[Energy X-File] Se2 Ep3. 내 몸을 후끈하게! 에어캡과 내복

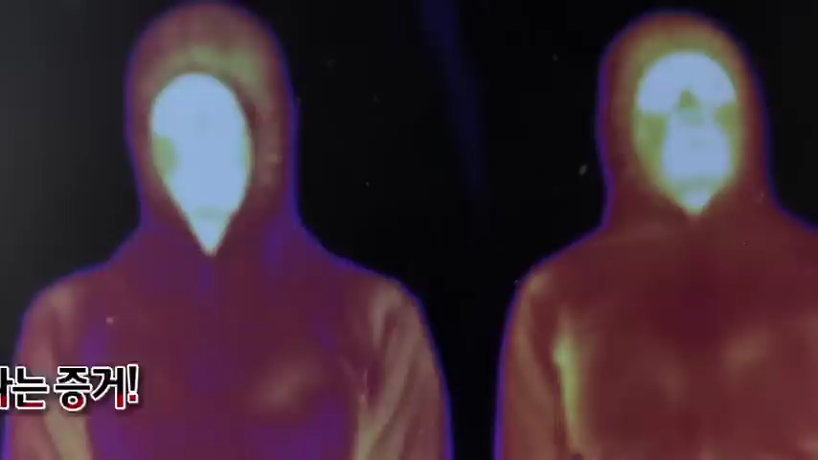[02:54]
내복을 입은 사람의 몸이 더 따뜻하게 유지되고 있다는 사실을 알 수 있네요.